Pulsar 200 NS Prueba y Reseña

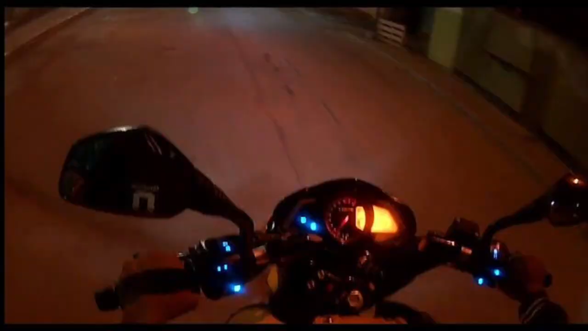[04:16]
Y algo que también me encantó de esta motocicleta es que los mandos donde tenemos las piñas O sea,
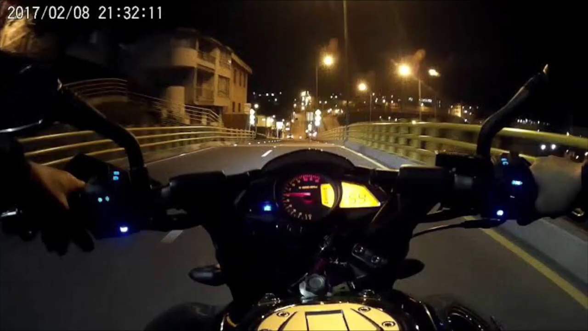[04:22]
donde tenemos el claxon, las luces, las direccionales Prenden en la...